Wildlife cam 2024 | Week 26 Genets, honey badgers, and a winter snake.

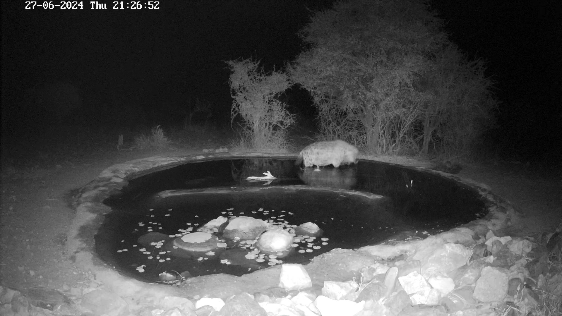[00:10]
This hyena had dumped a chunk of flesh into the waterhole to wash it. Couldn't quite work out what it was, it was so mangled, but judging by the possible legs, it might have been an antelope of some sort.
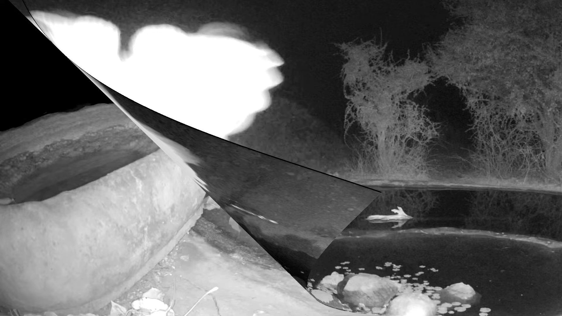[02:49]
This is the first of three genets we had at the pond this week.
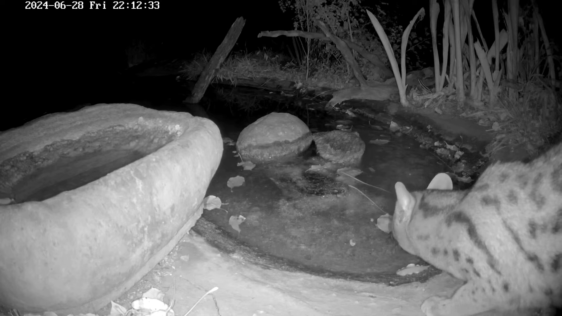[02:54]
This one I've identified because of the nice neat pathway running along its shoulder. Now they are solitary but not necessarily territorial. It seems that there's some debate about whether they are or not. So maybe they just enjoy their own company but they don't get too angry about it.
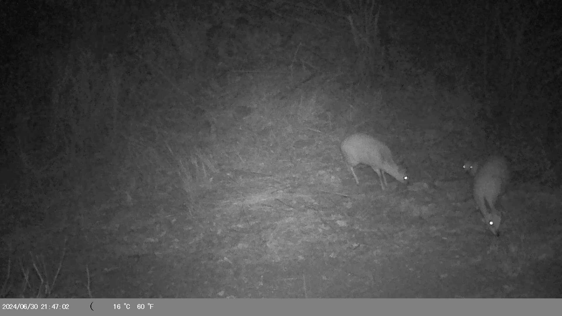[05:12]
And there's three of them. That's something I haven't seen before. Looks like the legs are getting thinner and the bodies are getting chunkier.
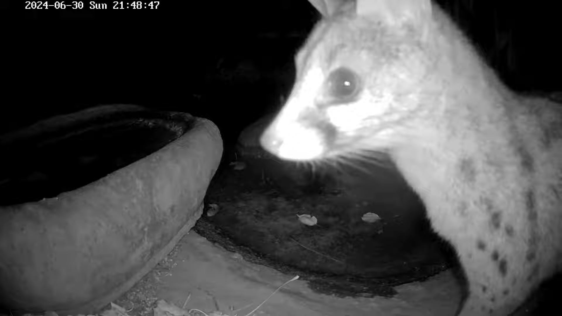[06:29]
Not quite as clear in the patterns, a little bit tatty looking, with lots of whiskers.
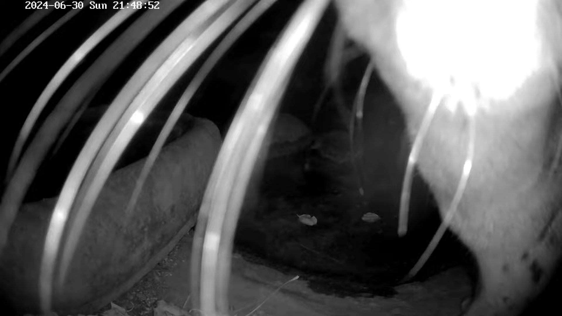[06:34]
We aren't likely to get things like civet or porcupine in the garden because the fence isn't easy for them to get through and they can't climb like genets do. In theory, it's possible that we could have a leopard. If it really wanted to get in, it could. So I think if I was going through the camera notifications in the morning and found a leopard had been drinking at the pond, I'd shit myself, but that would be amazing. Unlikely though.